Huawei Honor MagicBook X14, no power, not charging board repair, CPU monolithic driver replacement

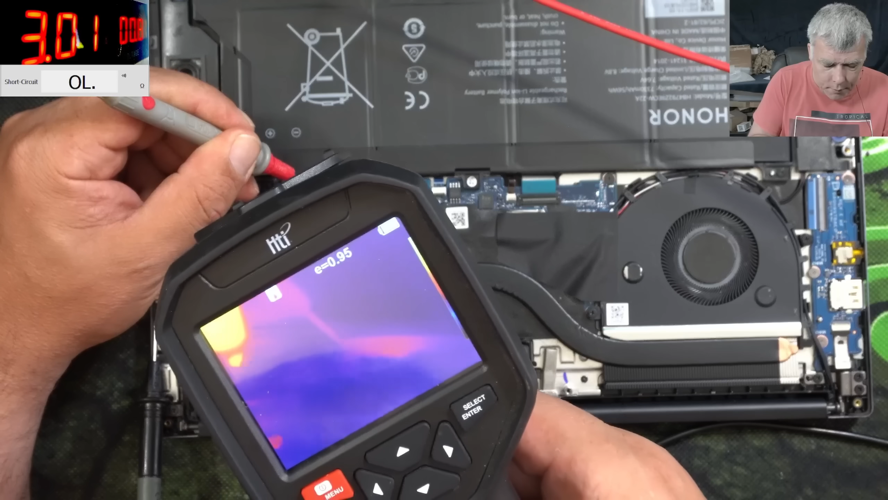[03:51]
I mean, I don't want to be funny, but it looks like something exactly dirty is faulty.
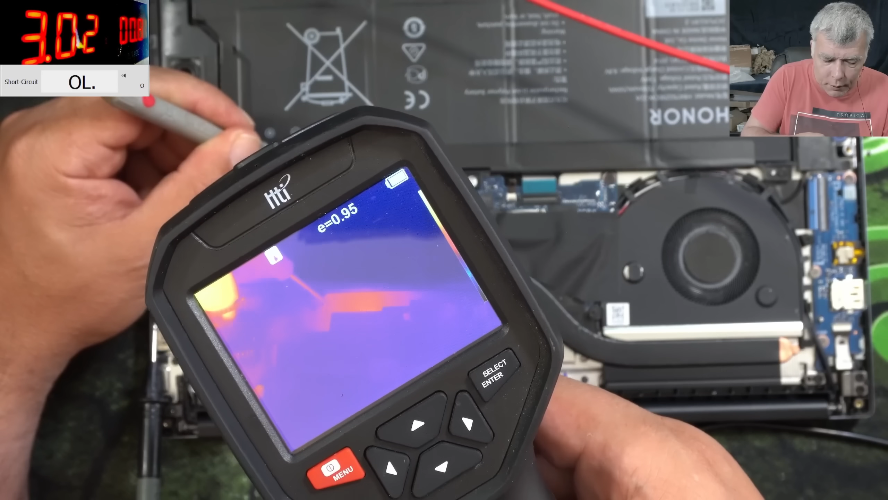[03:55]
You can see. Let's take out the heatsink because it looks like it's from behind.
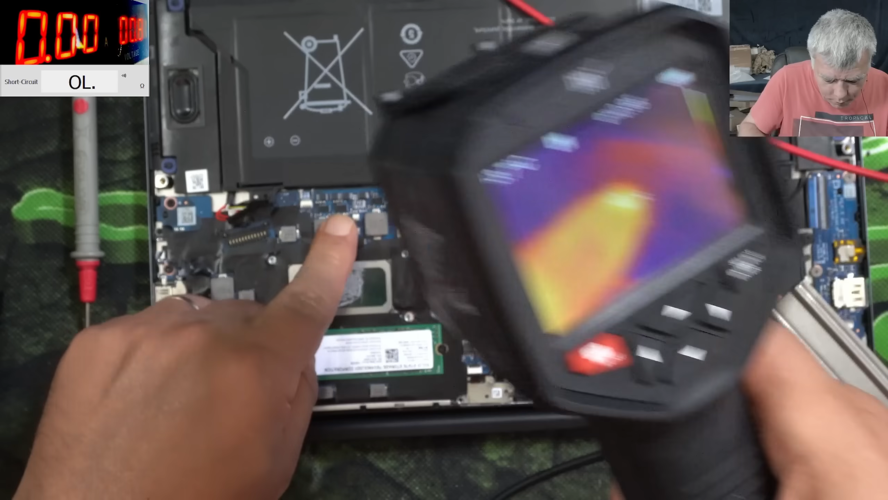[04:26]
It's a monolithic driver which is shorted. Hmm. You have no idea how bad it is.
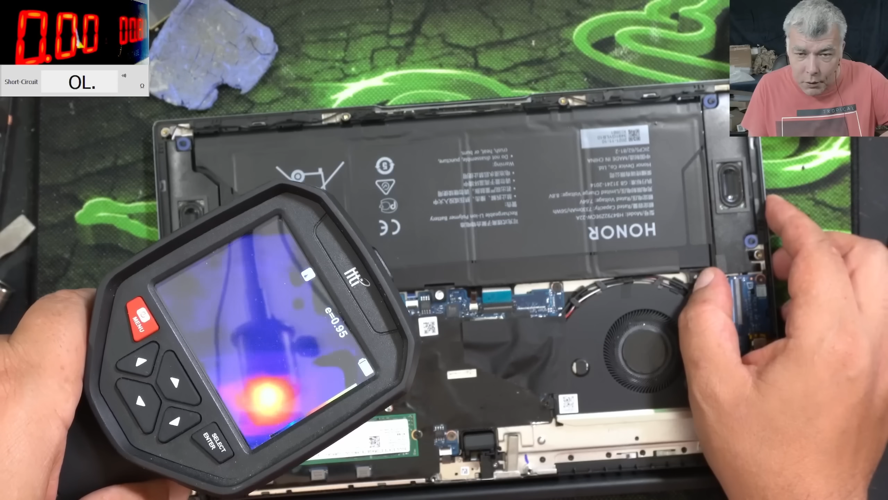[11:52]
Yeah, of course, the CPU doesn't have a heat sink. But you can see the heat. Okay, you know what? This is on stages, yeah?
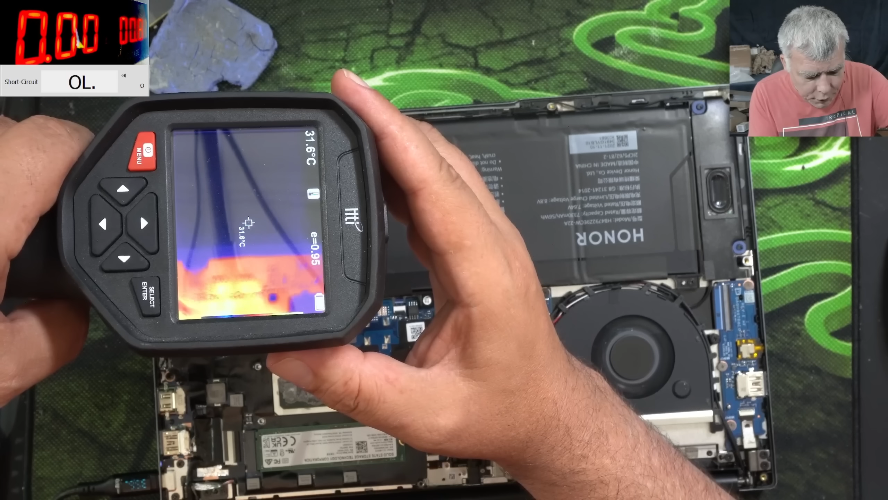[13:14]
On screen: spot 31.6°C
Check there, check there, check there. You can see the chips, yeah. So you see, one is working sometimes, and one is working always. So you can see, yeah. This camera doesn't have like a high dynamic range, so you cannot see it properly. But yeah, that's okay, that's fine. It is working fine. Our chip, it is working fine.